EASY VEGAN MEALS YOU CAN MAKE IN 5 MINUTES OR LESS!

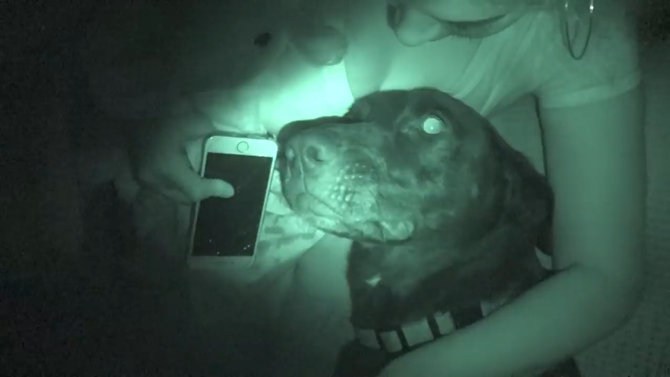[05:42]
Copes This is a really weird camera setting We'll see you later Look at this Isn't that weird? That is weird, oh my goodness It's like a... What's that movie? Paranormal Activity Oh yeah Me and Kurt